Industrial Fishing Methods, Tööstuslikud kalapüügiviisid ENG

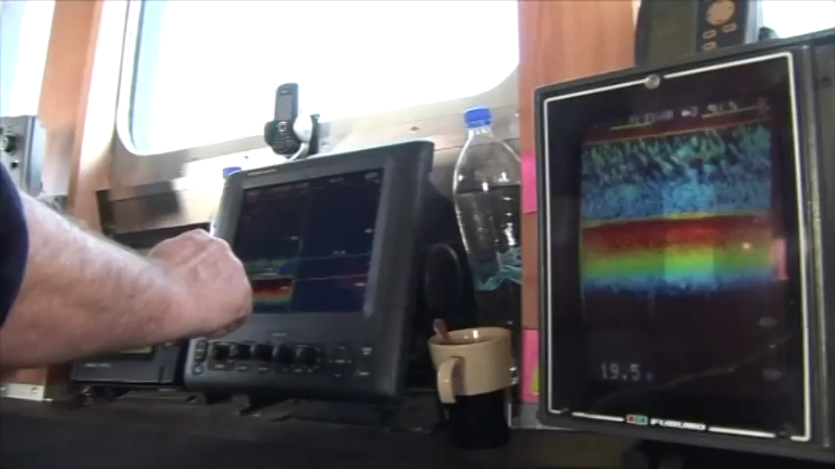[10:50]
It indicates the water layers in which fish shoals are swimming.
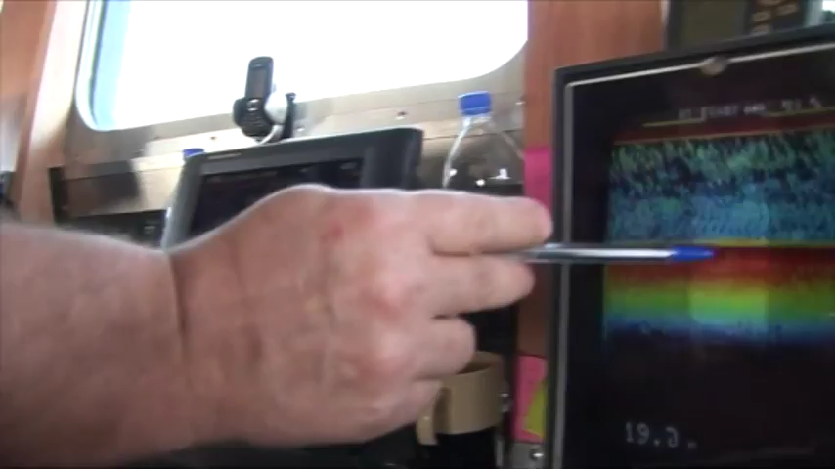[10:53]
The trawl is deployed on the basis of the echo sounder's depth indications.